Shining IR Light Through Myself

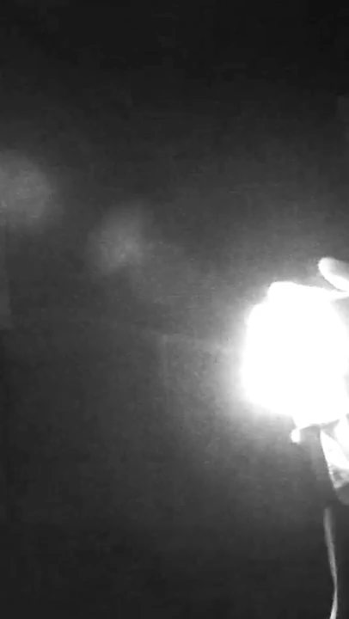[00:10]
You can see I can just put my hand in front of it and you can pretty much see right through my fingers.
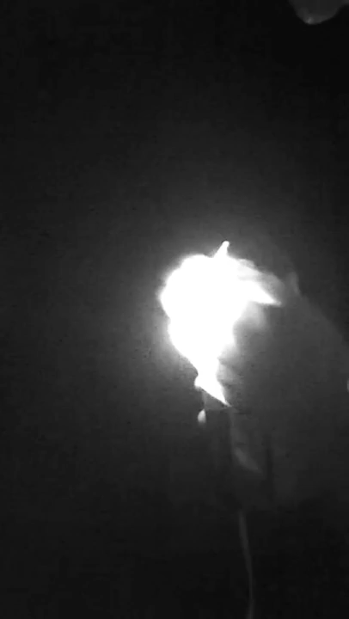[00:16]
Even though I put them in front of it, you can see right through them, they're just glowing. Move my whole fist in front of it, whoa, look at that, look how the light just goes right through.
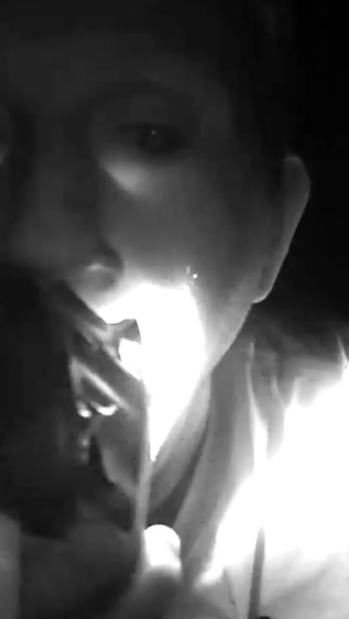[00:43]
You can actually even see it going through my cheeks really easy as well. All right. Thank you.